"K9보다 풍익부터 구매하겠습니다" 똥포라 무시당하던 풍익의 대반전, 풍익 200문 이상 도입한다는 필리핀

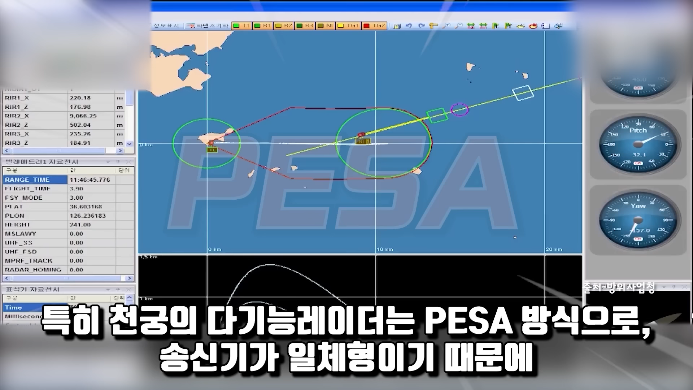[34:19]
특히 청몽의 가디능 레이더는 펜서 방식으로 성신기가 일체형이기 때문에 급전판이 손상되거나 성신기가 망가지면 작동이 안된다는 단점이 있었습니다.